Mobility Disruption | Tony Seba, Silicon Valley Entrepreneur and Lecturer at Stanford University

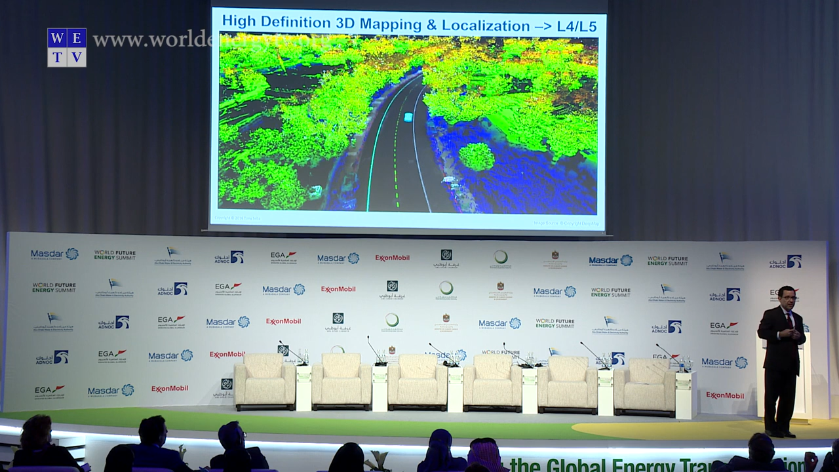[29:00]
essentially you can accelerate the development because this gives you an accuracy of one centimeter. One centimeter accuracy.